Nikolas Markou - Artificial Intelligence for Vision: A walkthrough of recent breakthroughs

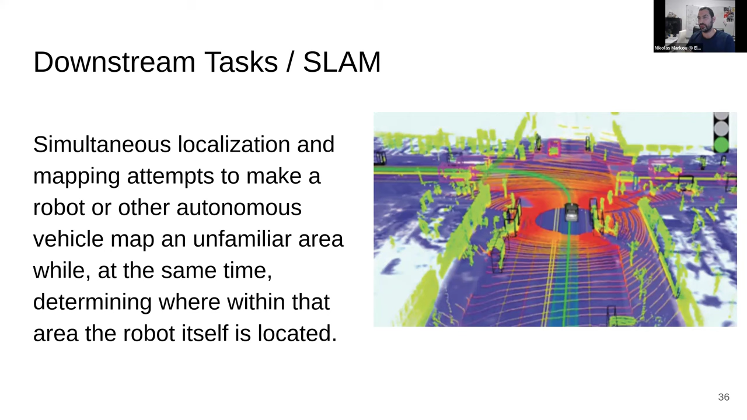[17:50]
I said the robot here, because usually it's an autonomous robot or autonomous car that is doing the SLAM, but it could be a drone, it could be your phone, it could be anything. Depth estimation, another downstream task, it's trying to estimate the depth of an image from a single image. It's called monofocal depth estimation. It's a very hard problem, but it's mostly solved, meaning we get very nice results from a single image.
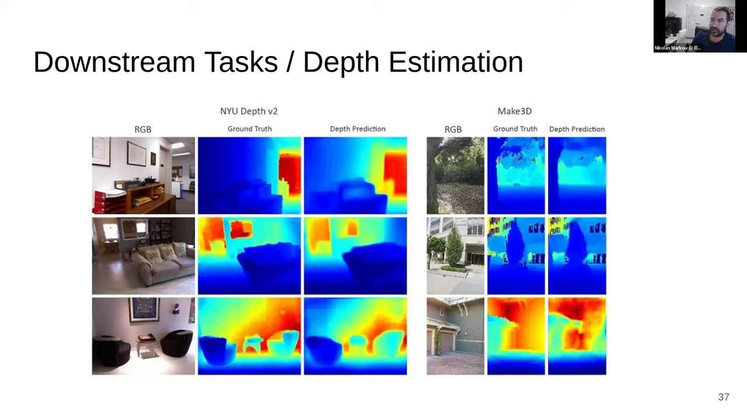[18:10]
it does the inference like a human brain at this moment. And human pose estimation, you can see it on filters,